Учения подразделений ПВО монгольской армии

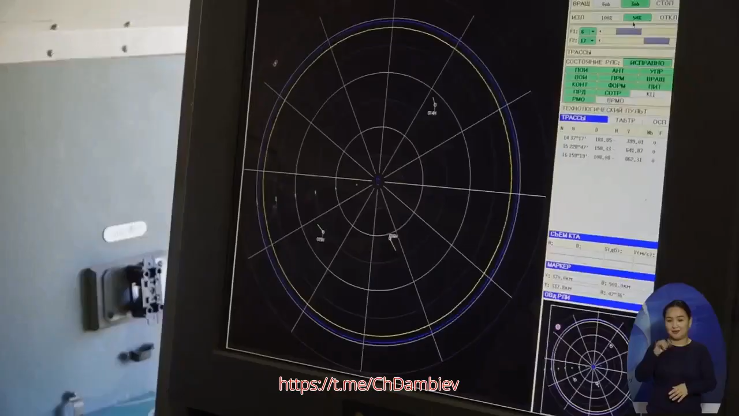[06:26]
Энэ тактикийн хэрэг бол манай радиолокацийн станцын тоотын бий бүрэлдэхүүн 12 цаг 30 минутын
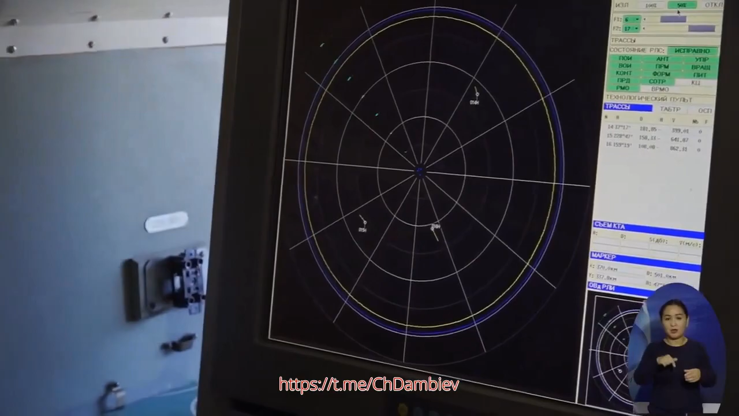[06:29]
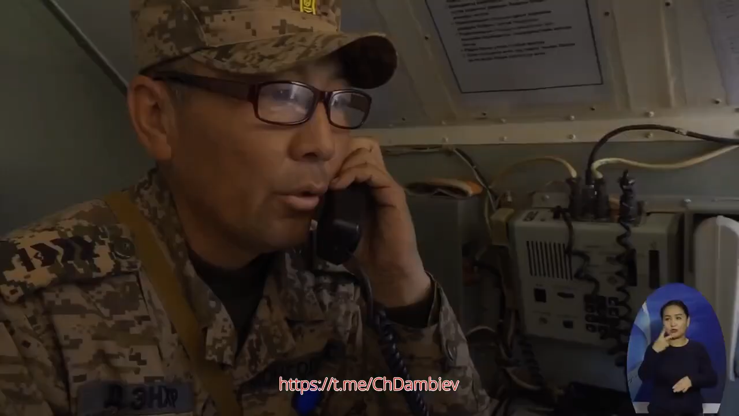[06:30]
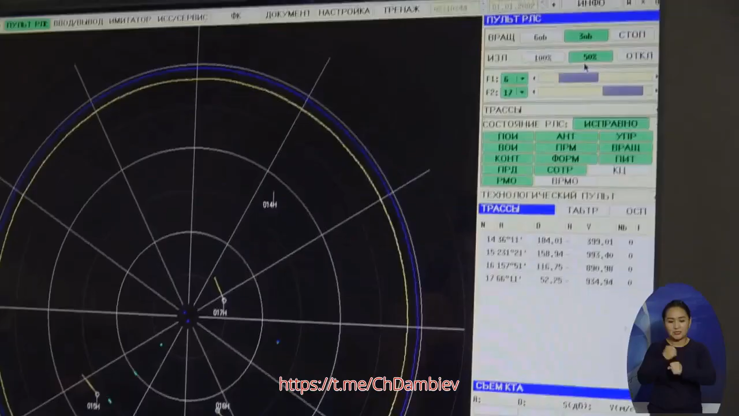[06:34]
ажиллагаа явуулж нийтдээ 215 бодит зээлийг дивизионы
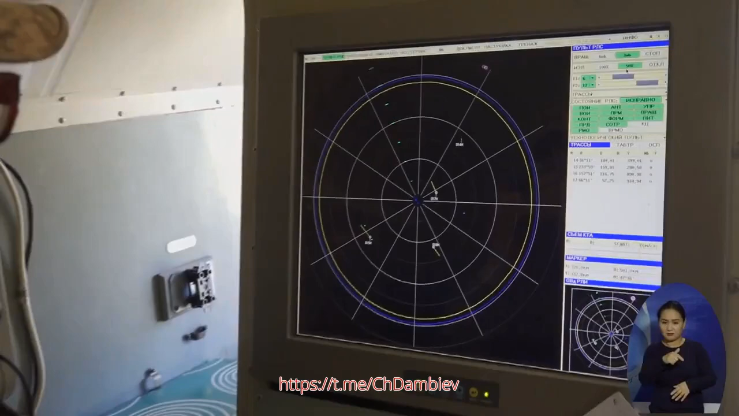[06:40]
командовол өөнийхөө батальоныхоо командовол өгч батлуулсан байгаа.